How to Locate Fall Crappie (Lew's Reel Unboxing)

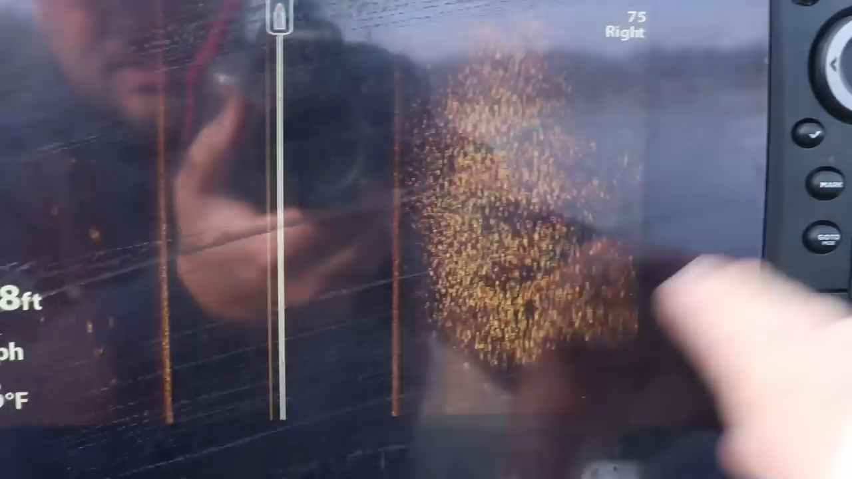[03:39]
So those crappies slide out a little deeper on our natural lakes versus our river systems.
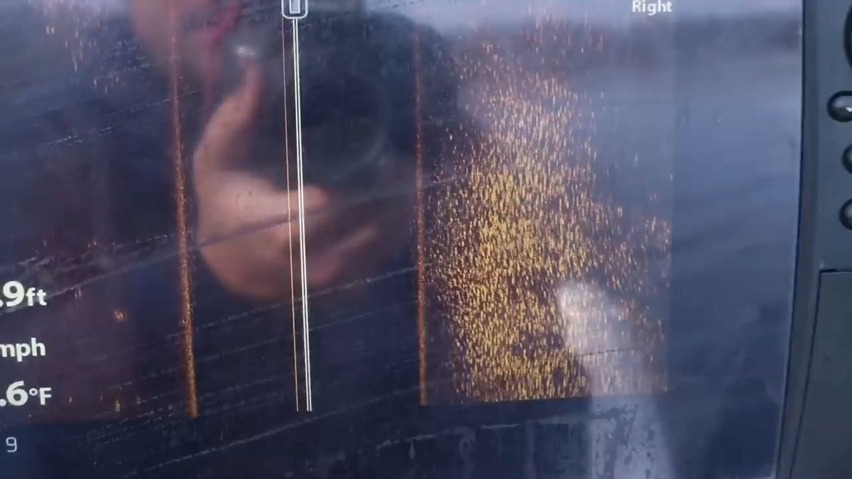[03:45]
There's a chance you can catch crappie in less than 10 feet of water if you got a strong current flow on a lot of river systems. So don't shy away so much on the rivers to go out deep.
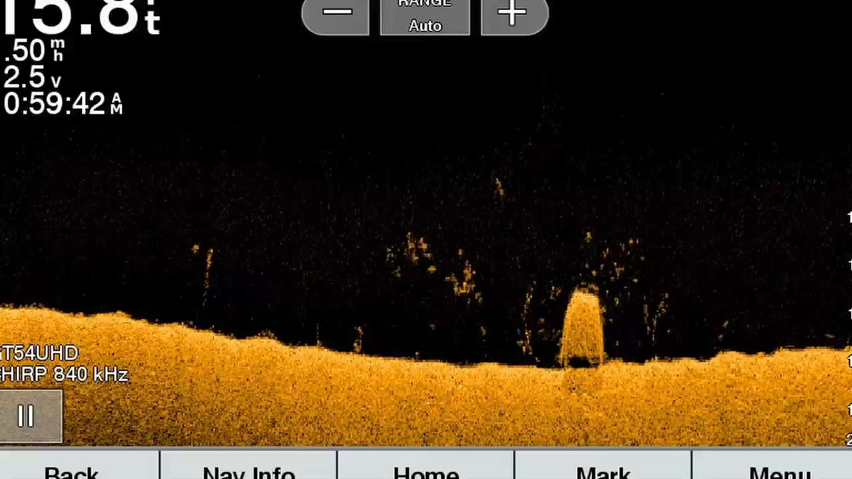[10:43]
I think it's only like a 3 by maybe 4 foot piece of concrete.
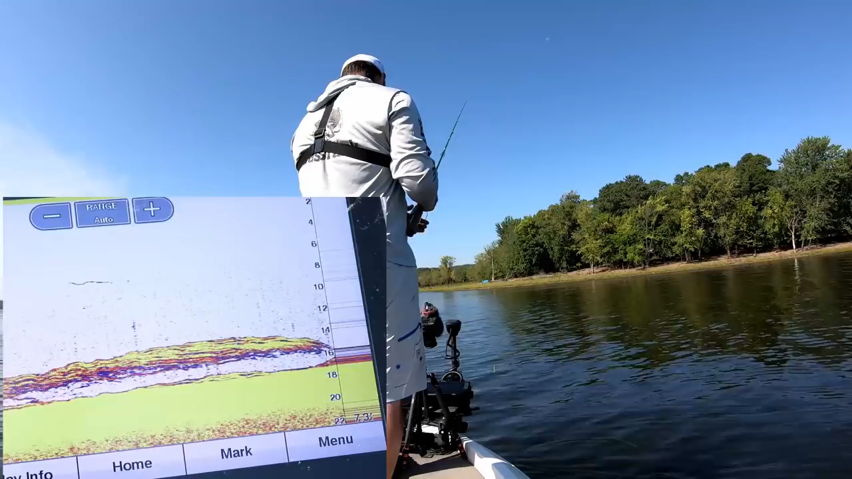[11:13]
The problem with the 2D sonar, it's so tough to get right on top of fish and stay on them when you're in current. Hopefully, hopefully there's not a ton of current here. All right. Here it comes. See that hard object right there? That hard return? That's that concrete pillar. There I am. See that? That's my jig bouncing up and down.
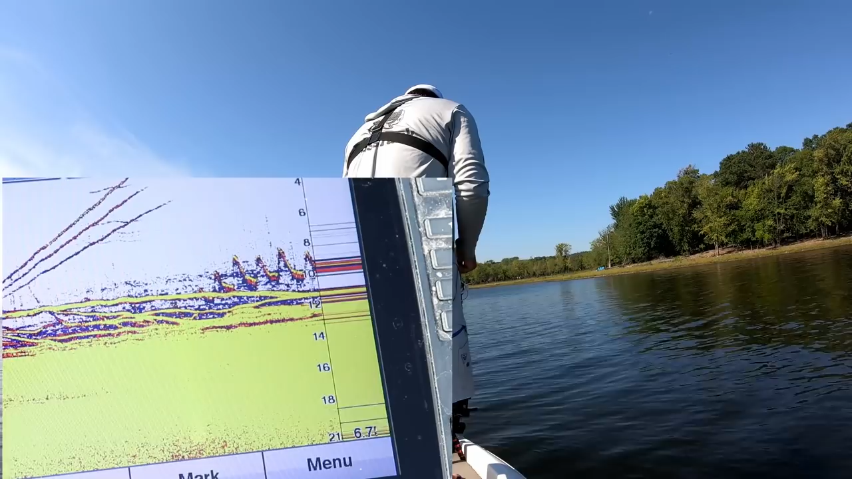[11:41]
There's a fish. Here comes a fish. Come on, dude. Smack it. See that big yellow mark? That's a fish. Oh. He's right there. He was nibbling at it. There he goes. He's swimming back down. There he is. Got him. Oh, that's a good crappie, too.